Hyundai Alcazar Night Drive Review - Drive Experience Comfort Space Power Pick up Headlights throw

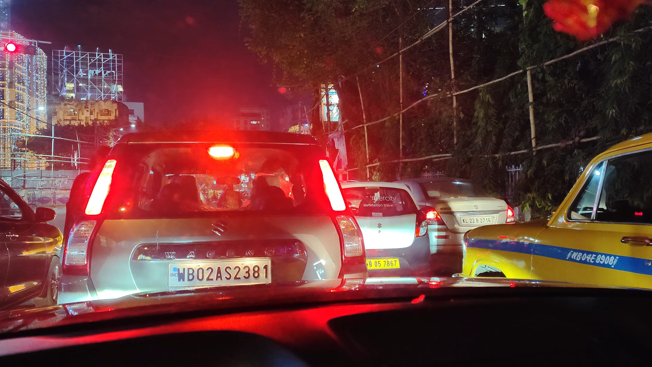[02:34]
We encountered some city traffic before reaching Vidyasagar Setu which will take us outside Kolkata into the district of Howda.
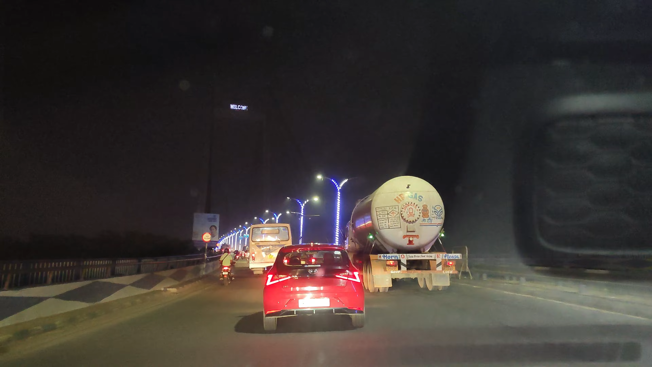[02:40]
And from there on, we will take the Kolkata-Mumbai highway towards Kolakhat.
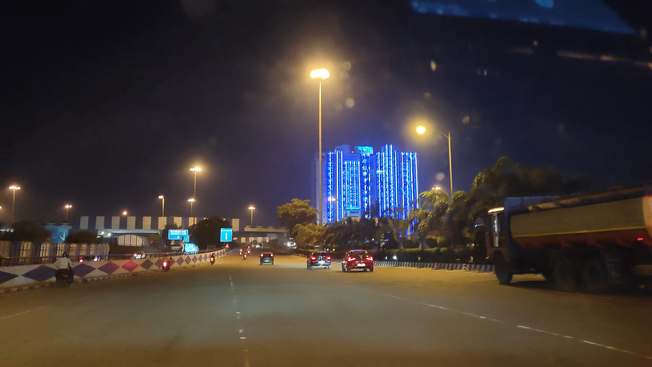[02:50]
It was night and it was the highways. So as soon as we left the city and were on the expressway,
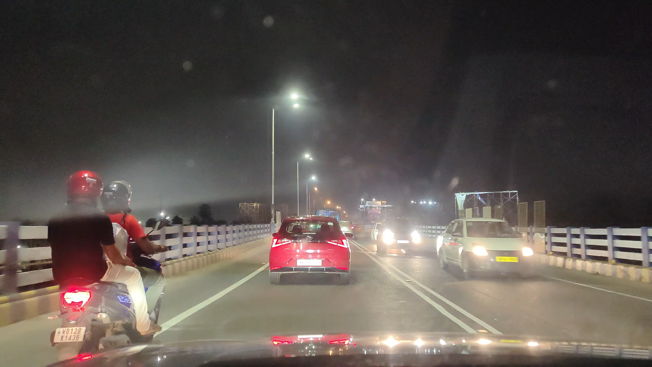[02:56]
we put on the headlights of the Alcazar.
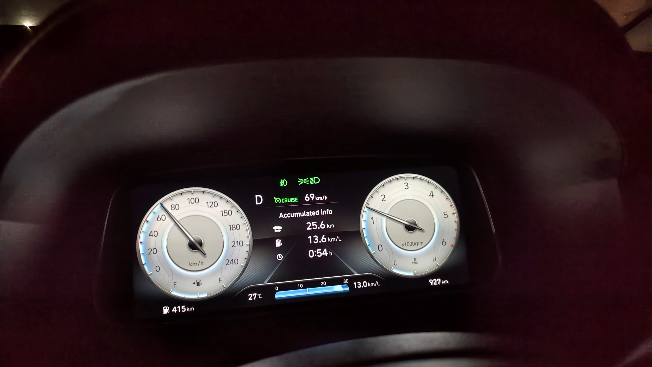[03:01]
The older Alcazar comes with tri-arrow LED white headlamps which illuminated the whole road and we had no problems in navigating.
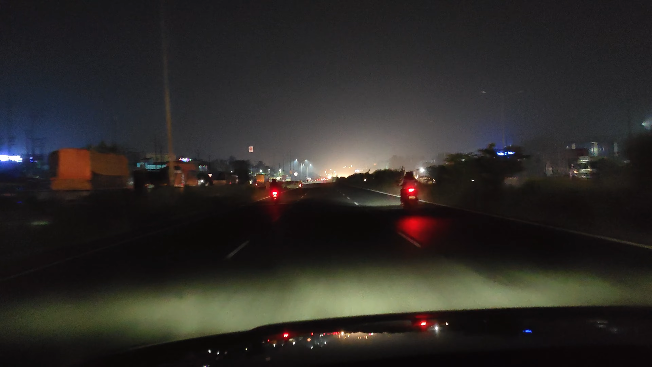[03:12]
We encountered very little traffic during our time when we were driving because it was the first night and at that time of the hour where it was around 9 p.m. The traffic was very less and we found the roads to be quite empty.
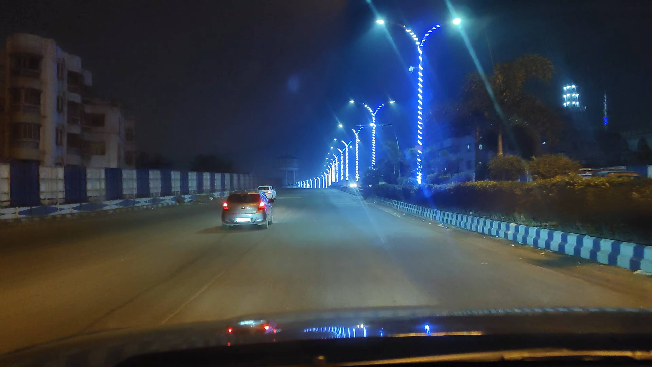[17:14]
The Alcazar at night in the open highways was a great experience and it was nothing short of sheer
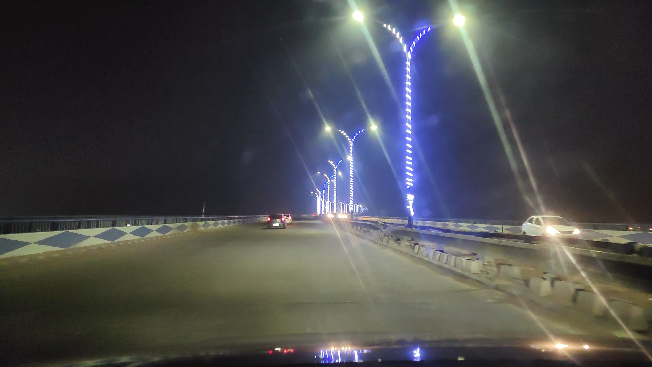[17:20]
pleasure and we didn't realize that we have completed our night drive and we have come home.